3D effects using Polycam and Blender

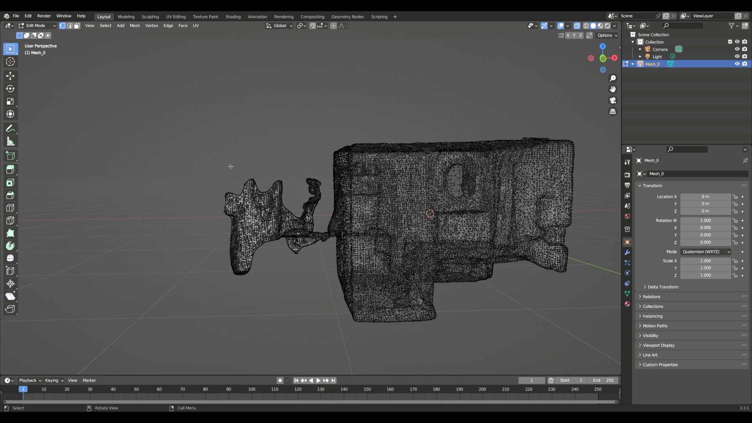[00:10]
Clean up any stray vertices, like mirror reflections.
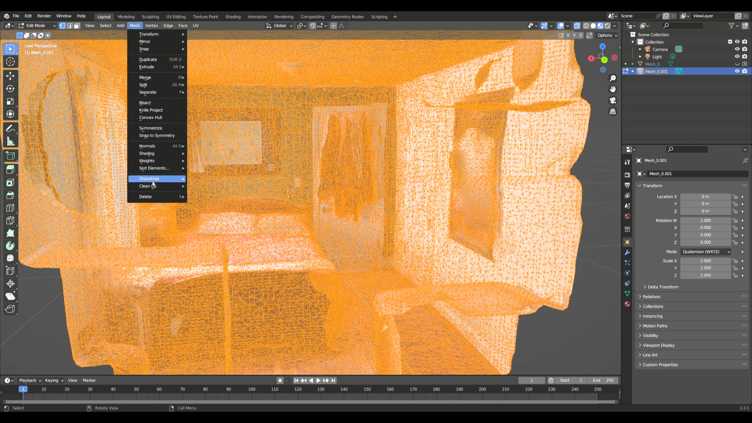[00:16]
Then go to clean up, merge by distance. Add a decimate modifier, if you can find it.
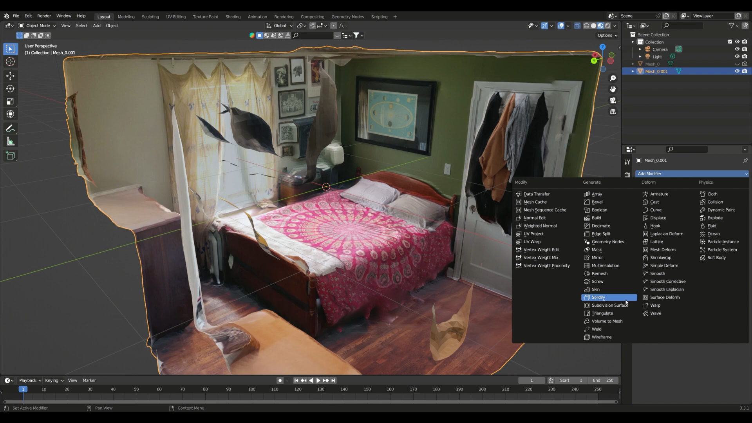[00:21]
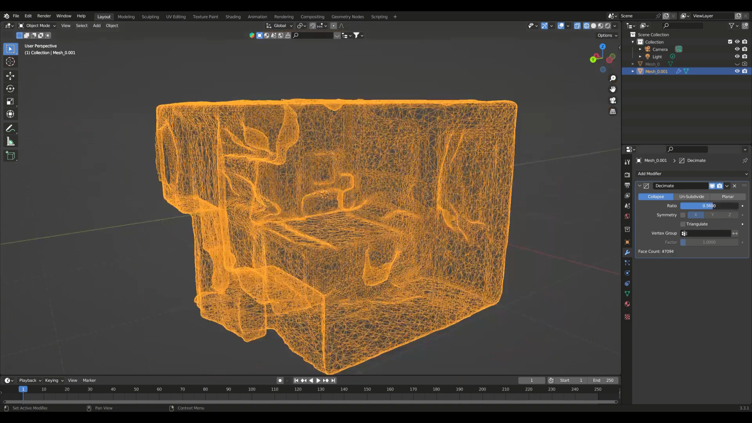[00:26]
Play with the ratio until you have something you like.
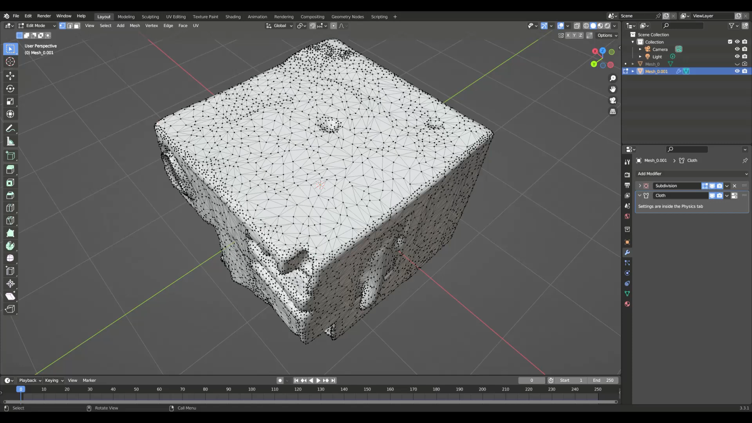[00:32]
Select the vertices at the corners and assign them to a group.